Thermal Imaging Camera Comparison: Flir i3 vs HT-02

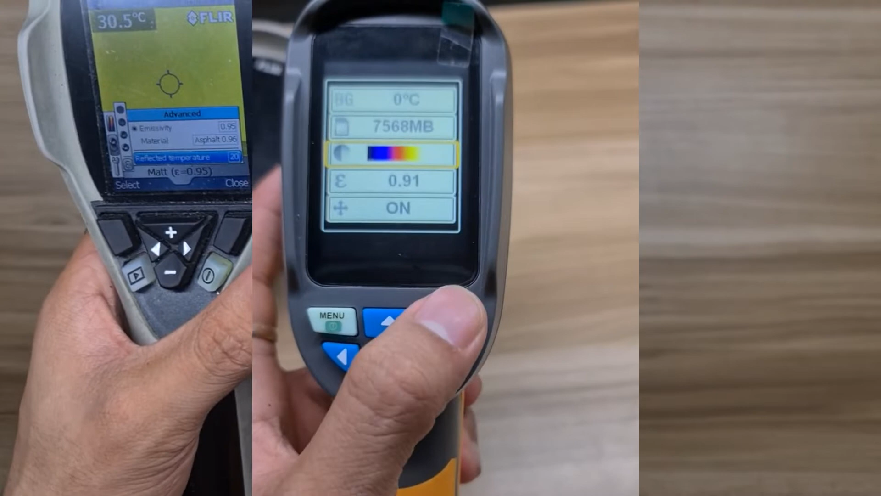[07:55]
A automatic reading for the ambient temperature which is no need to adjust manually this part once doing the testing.
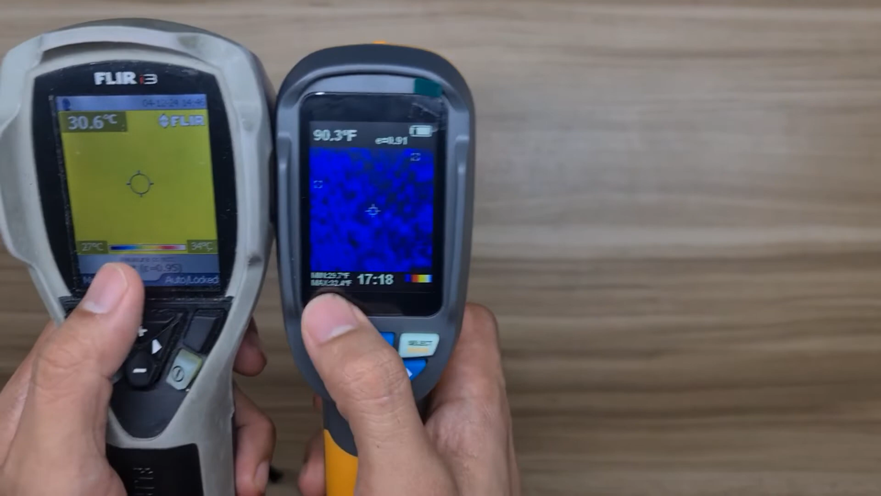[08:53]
you can see in both thermal camera the minimum and maximum temperature, the time and date there, time here, spot temperature, battery life display, emissivity use, color palette use,
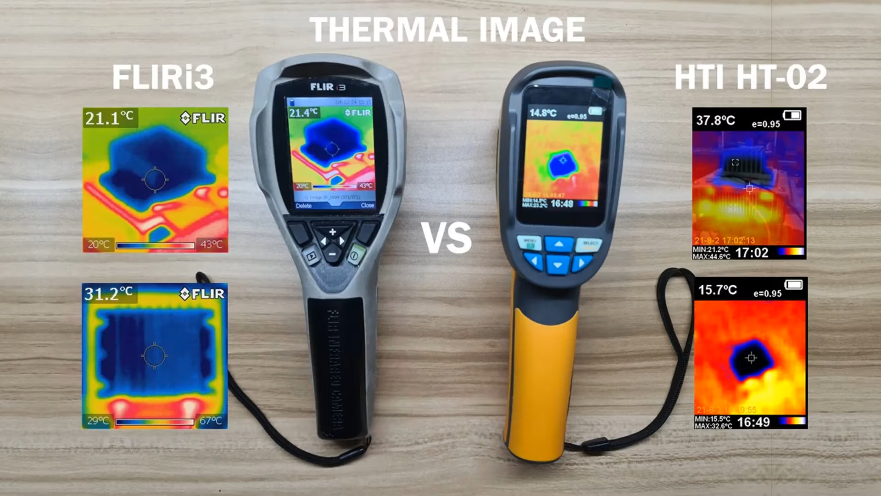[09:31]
let's go now to the thermal image output of each thermal imager, to access the thermal image in computer,
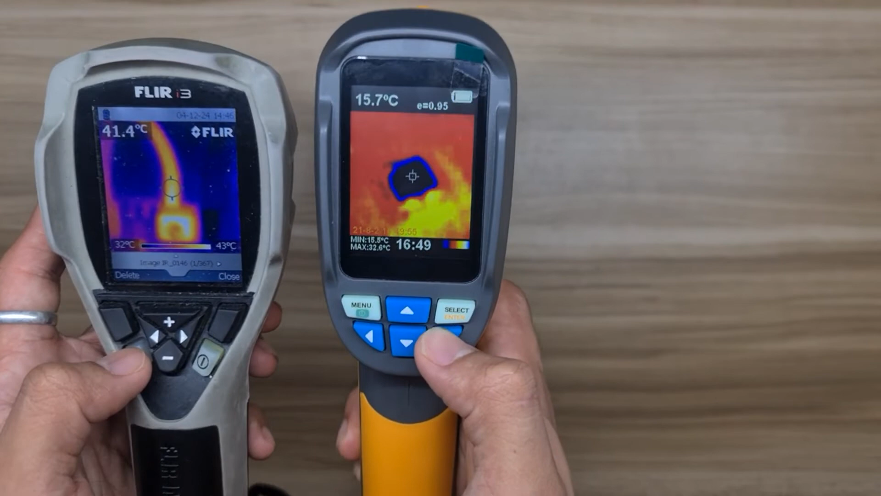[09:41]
for FLIR i3, you need a type A to mini-B USB cable, which make easy for importing thermal image for the report,
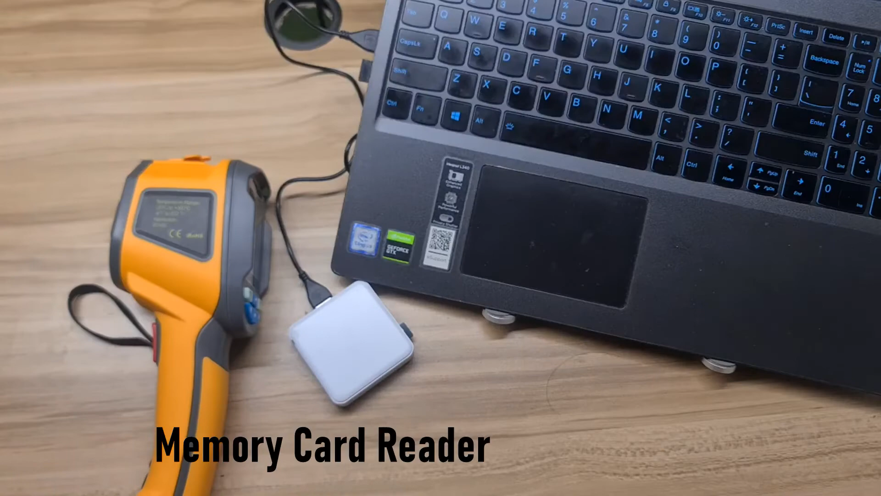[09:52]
while HT-02 need a miscellaneous device,
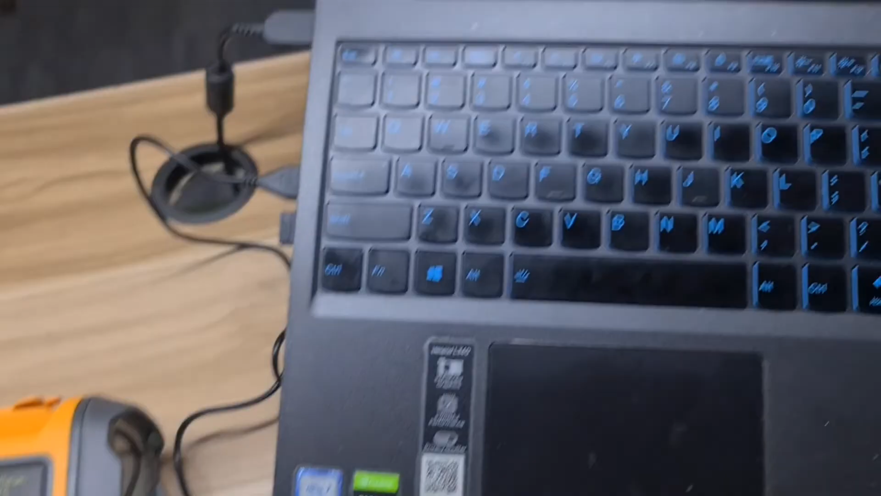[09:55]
the card reader, thermal image generated in FLIR i3, visual photo is taken in a separate camera,
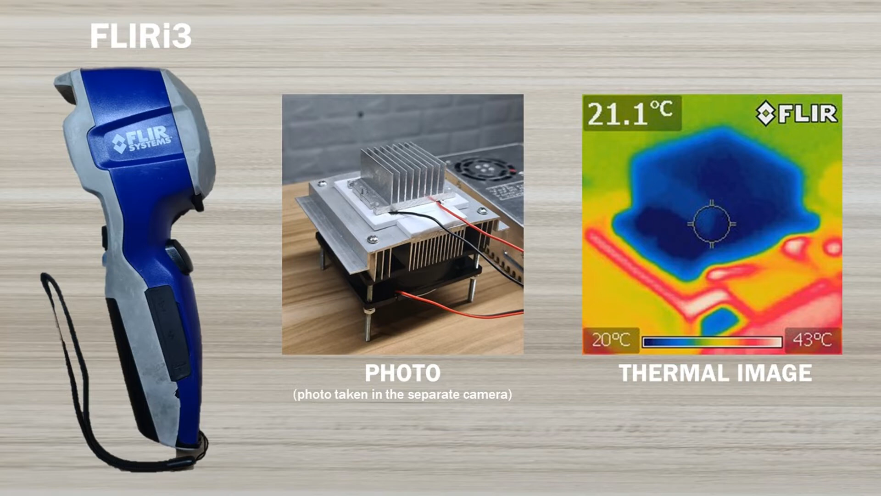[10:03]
On screen: spot 21.1°C, scale top 43°C, scale bottom 20°C
so this is disadvantage of this unit because of not capable of capturing visual image, especially if you need to provide a report like this, while in HT-02, it is capable of capturing thermal image, at the same time, a visual image, which this feature is mostly found in expensive mid-range to flagship thermal image camera. Also,
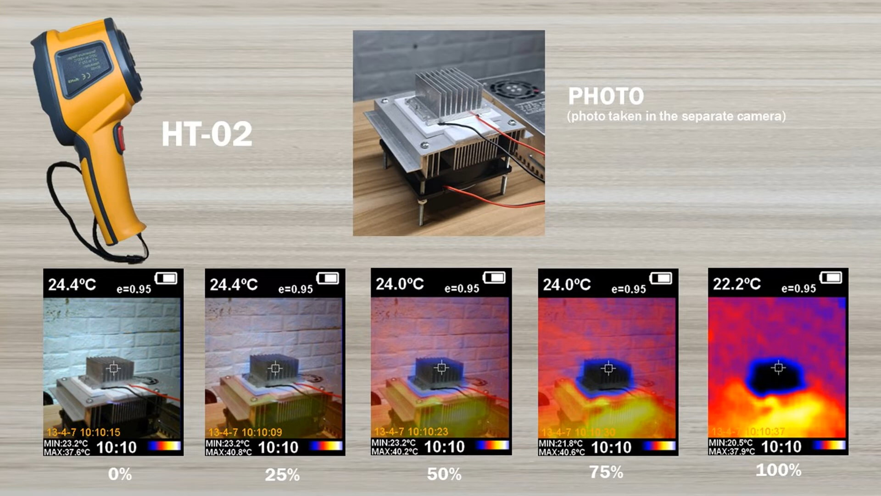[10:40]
I got to my attention the applicability or the capability of image mixing, which make easy to interpret thermal image, which FLIR i3 doesn't have. Comparing these two, I have here the thermoelectric cooler module or the TEC to test.
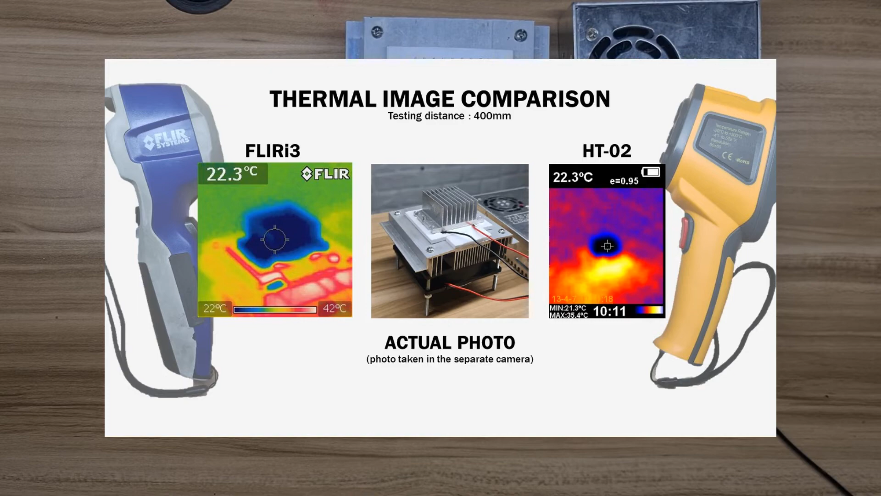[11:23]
On screen: spot 22.3°C, scale top 42°C, scale bottom 22°C
We can only just say that there is a cold and hot side surface. Also, you may notice that even it is in the same testing distance from the thermal camera, output image of FLIR i3 is much more close compared to HT-02.
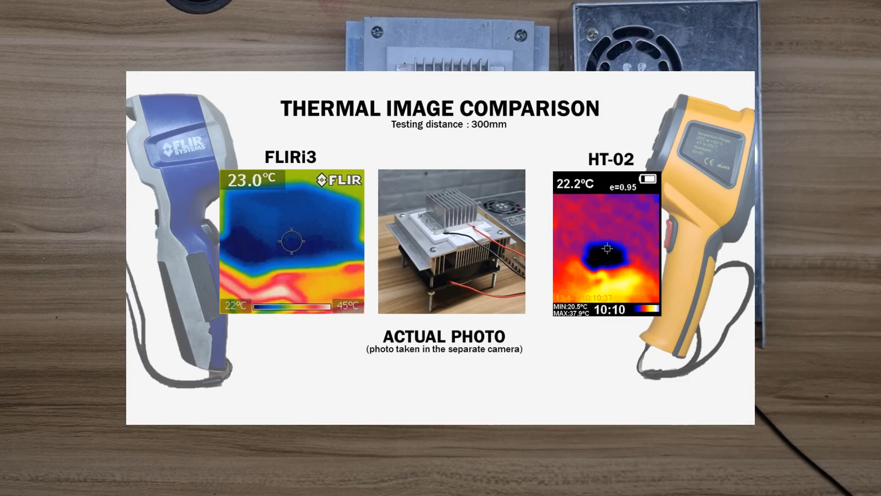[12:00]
Few surface captured in FLIR i3 as has been presented or shown in the thermal image output. By the way, thermal image of FLIR i3 is squarish, while HT-02 is a rectangular one, so you can also notice it on the image. To answer the question for which is much better for electrical inspection, I will go for FLIR i3 if the inspection is for formal assessment and evaluation of the electrical equipment, or use in preventive maintenance record, and other inspection that will provide and involve a written document
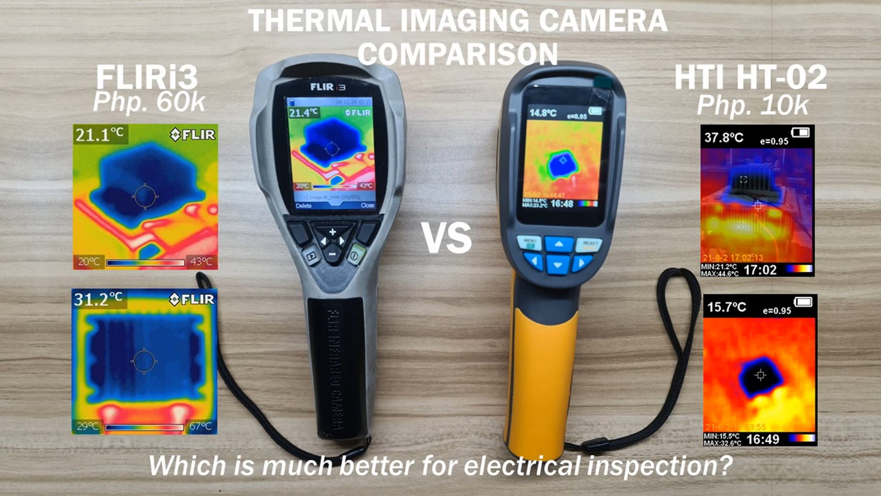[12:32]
or report because of its thermal image clarity and a flexible setting parameter that give a more accurate testing result. And that's it.